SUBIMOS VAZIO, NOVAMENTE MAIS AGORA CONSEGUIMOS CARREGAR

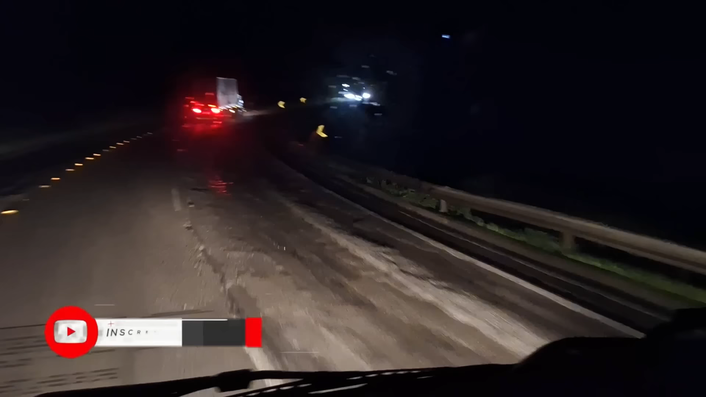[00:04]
Olha o estado que tá esse asfalto Ainda que essa pista do meio tá boazinha Mas as outras, cara Serra da Santa aqui tá feia Olha ali, cara Esse tem cabimento, esse
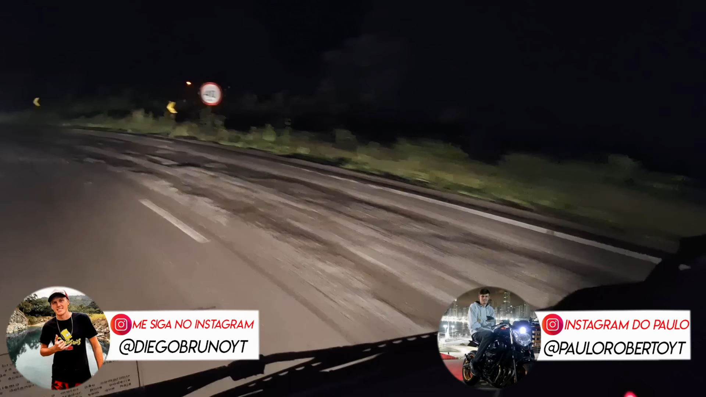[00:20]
Olha só Asfalto tá pior que estrada de chamo Aí tem que andar no meio Que andar no meio até que vai de boa
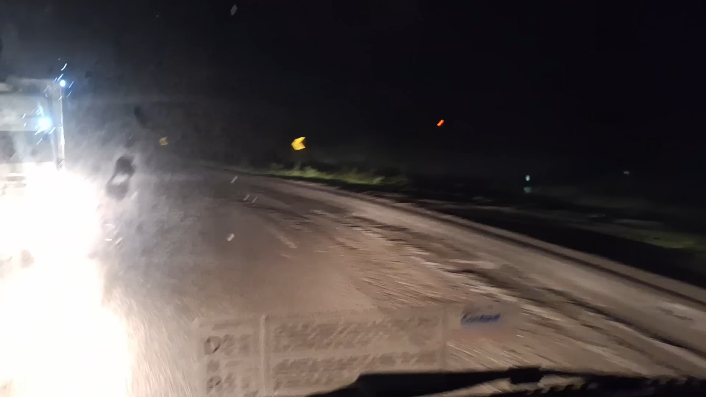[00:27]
Olha a outra ali também Tá doido
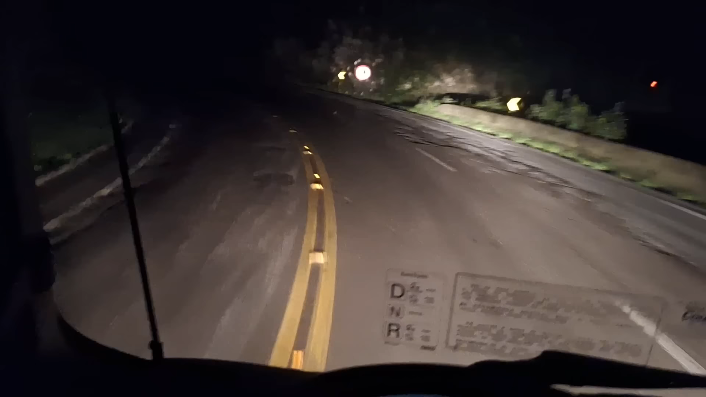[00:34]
Já faz tempo que tá assim Já faz muito tempo E agora começa a neblina, galera Subir a Serra da Santa É delay a neblina aí, galera Não sei se vocês conseguem ver aí Conseguem, né? Um pouquinho consegue, né? Meu Deus 10h30 Tô ficando velho Já o cara começa a abrir a boca